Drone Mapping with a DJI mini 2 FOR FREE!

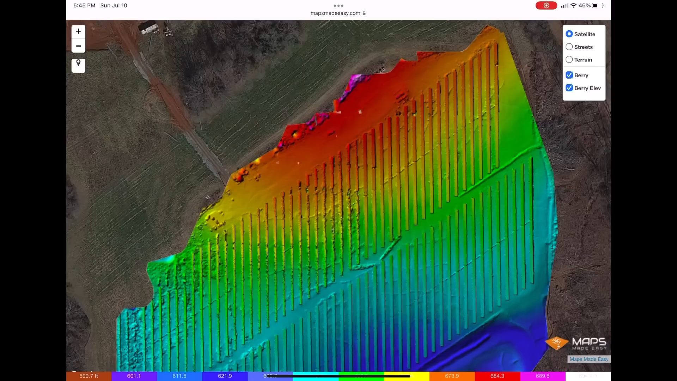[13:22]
on the elevation of what you just took and so obviously down there when it's blue it's lower and when you go up it's a little more yellow reddish
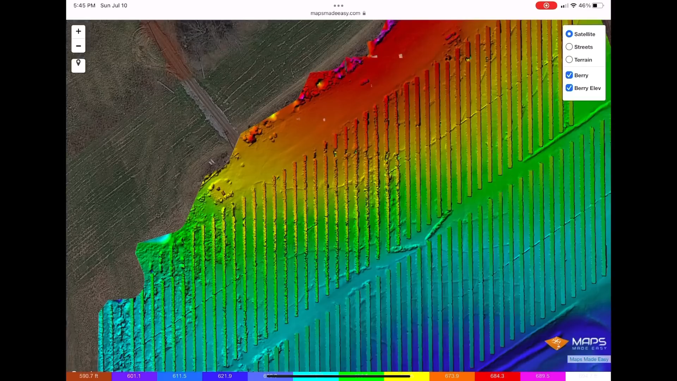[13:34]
for a little higher elevation but it's just something kind of cool that you can do again not extremely accurate but if you're just using it in the general sense